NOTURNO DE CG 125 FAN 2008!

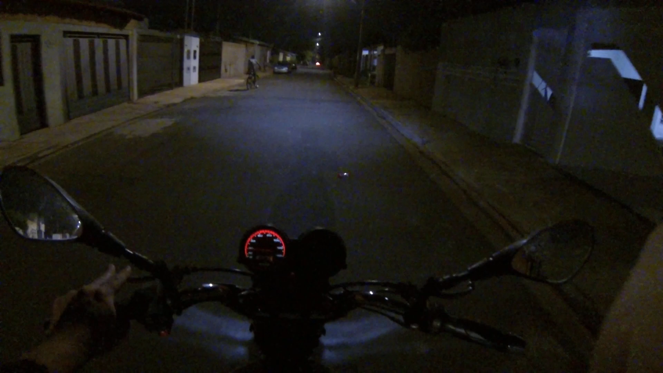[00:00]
E aí galera, beleza? Júnior aqui pra mais um vídeo com vocês E hoje Bora, o rolêzão noturno
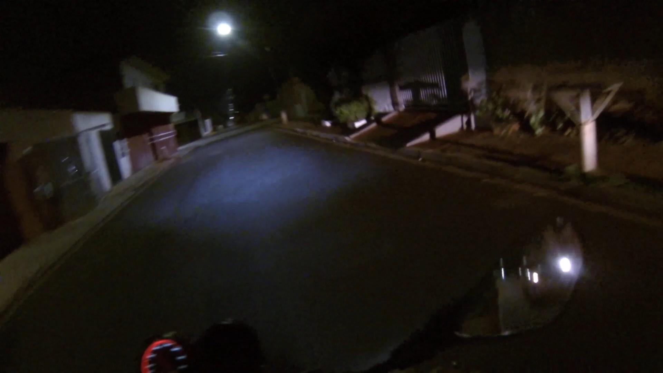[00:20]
Com o CGzão né mano Vamos ver se tá gravando aqui E agora não dá pra ver Dá conferidinho aqui né Só pra garantir Vamos ver Tá gravando Depois que eu troquei o cartão de memória Da câmera Agora já não tô mais tendo aquele problema De ficar parando de gravar Agora tá gravando certinho Ainda bem né Porque do jeito que tava Não dava mano
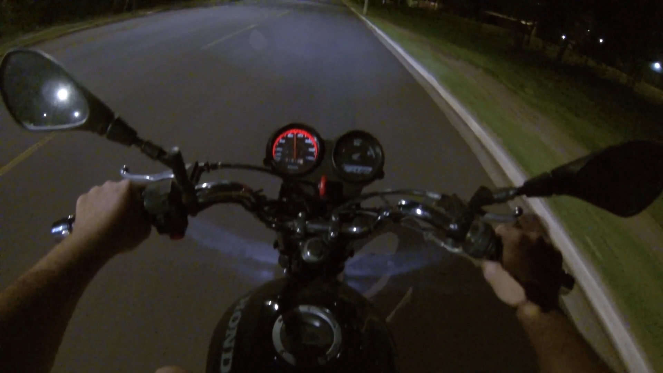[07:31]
Acabei montando de novo Pra gente dar um role Olha o quebra molas E é isso galera E é isso galera